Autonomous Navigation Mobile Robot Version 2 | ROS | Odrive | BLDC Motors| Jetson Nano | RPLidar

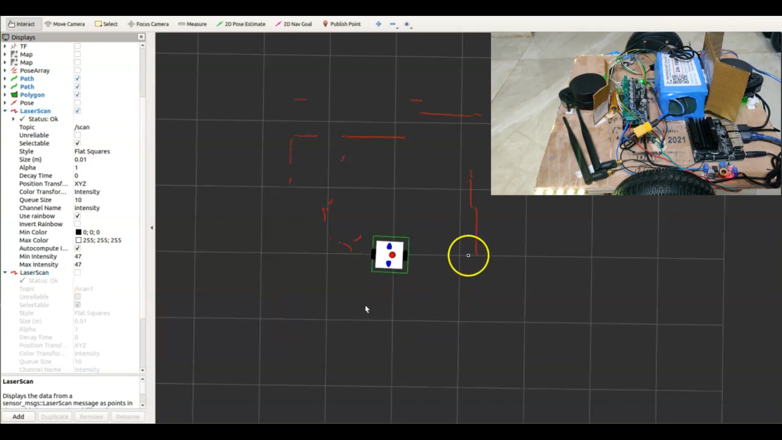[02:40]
If I disable the back LiDAR, there is only 180 degree view in the front. Now the robot could only detect the obstacles which are in the front.